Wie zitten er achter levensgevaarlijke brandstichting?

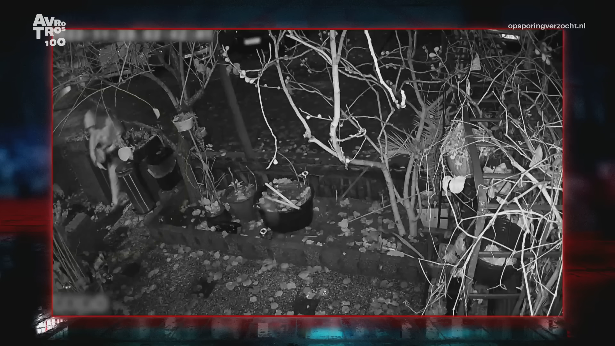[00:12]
Deze man loopt s'nachts zeer doelgericht af op een voortuin van een huis in Arnhem... en gaat daar druk aan de slag met een pakketje.
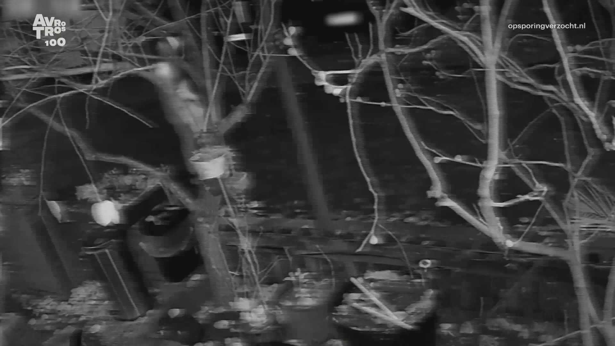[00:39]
nu samen met een handlanger een nacht later alweer terug is. Luister.
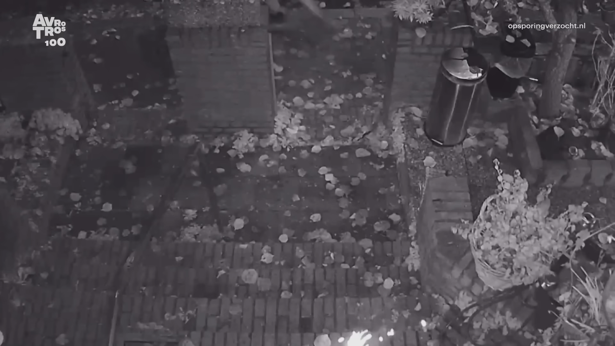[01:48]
De situatie die deze man bij het huis veroorzaakte is mogelijk nog gevaarlijker.
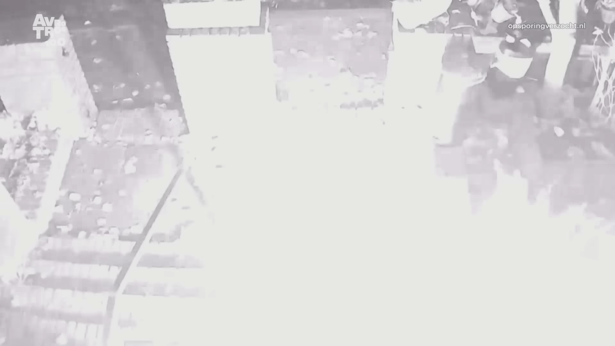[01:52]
Het vuur sloeg vrijwel direct het huis in.
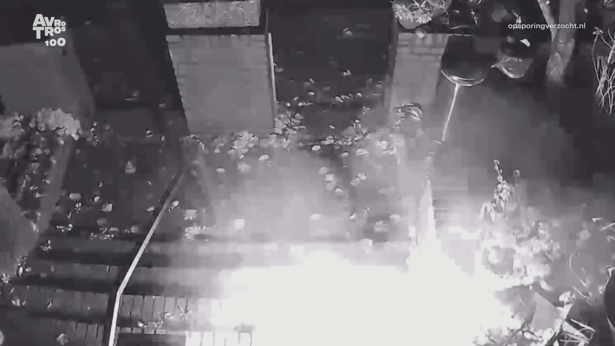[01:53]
De deurmat stond namelijk al in brand toen de bewoonster ging kijken. Er stonden ook allemaal brandbare dingen in de gang.
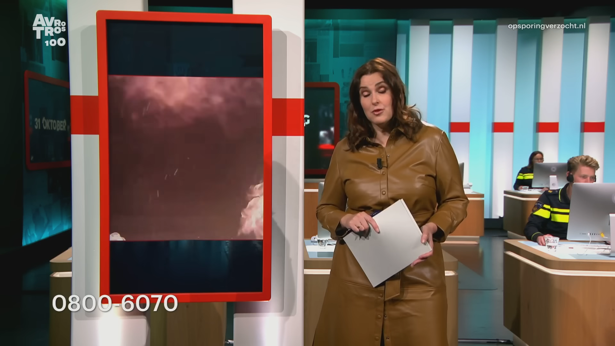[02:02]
Gelukkig raakte de bewoonster niet in paniek. Ze heeft meteen dat vuur geblust. Maar het had natuurlijk anders kunnen aflopen.
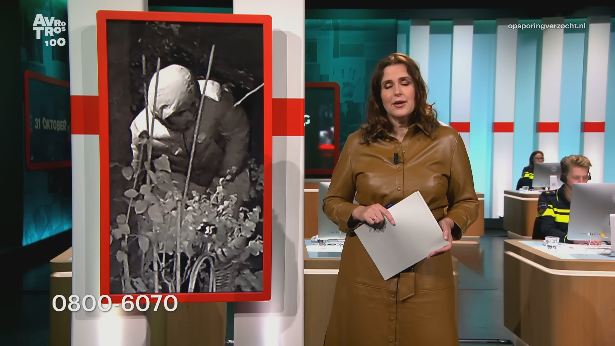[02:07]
Nou is het al een tijd geleden gebeurd. November vorig jaar.
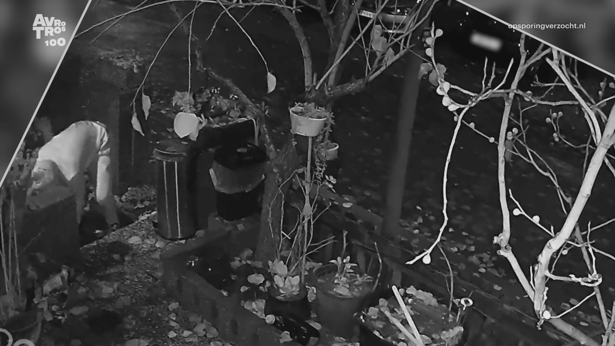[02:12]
Eerst op de 29e toen dat vuurwerk in de tuin daar in Arnhem. En de nacht erna dus 30 november. De brand sticht in bij de auto's en de explosie bij de voordeur.
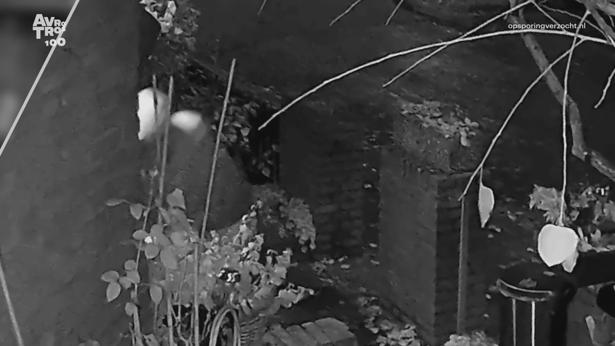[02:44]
Het lijkt wel of deze man die nacht de leiding had. Hij is ook degene die direct de moeder en zoon in levensgevaar bracht. Mogelijk was één van de twee er dus ook een nacht eerder. Maar het kan ook een derde betrokkenen zijn. Ja, en daar zijn het afgelopen jaar wel tips binnengekomen.